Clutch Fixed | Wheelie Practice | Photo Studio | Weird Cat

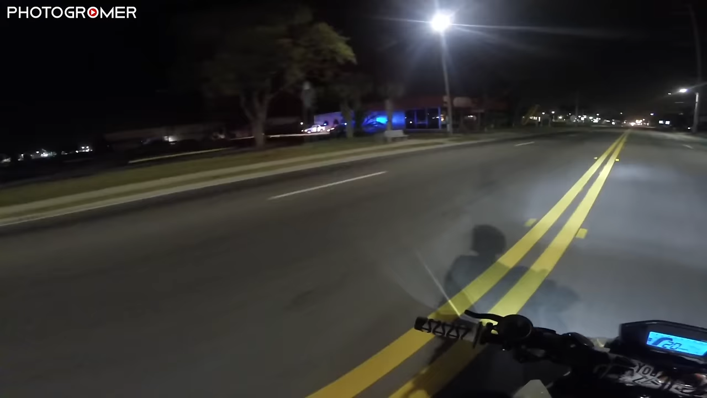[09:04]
Oh, there's somebody in there, too.
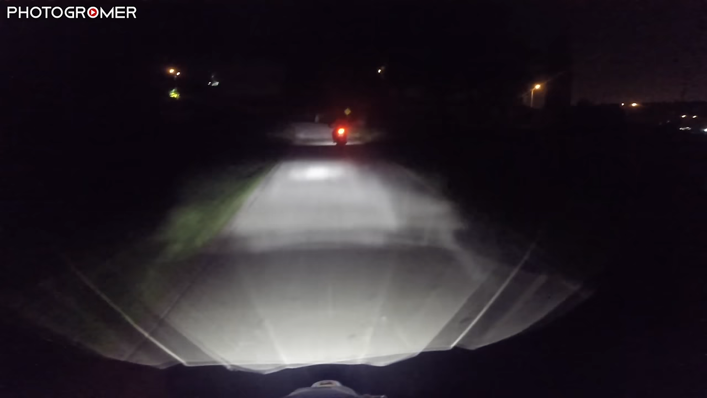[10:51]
What's this say? Trail narrows. Oh yeah, it does.
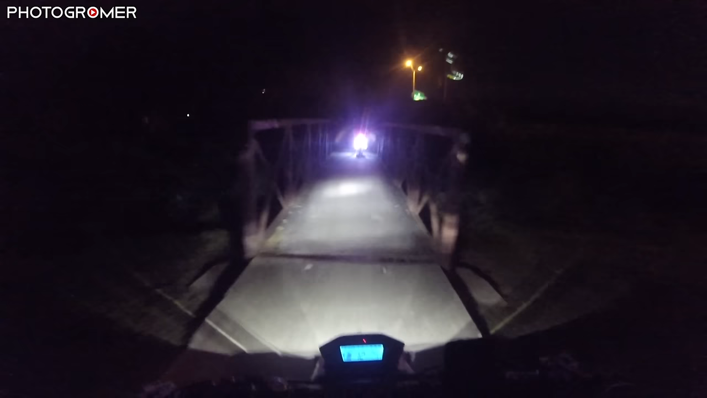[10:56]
This is cool. I don't know where we're at, but look, we're going underneath the US 19. Hell yeah. Wonder if anybody's sleeping. This is cool as shit. I told you that. What is this? I just golfed. Nice.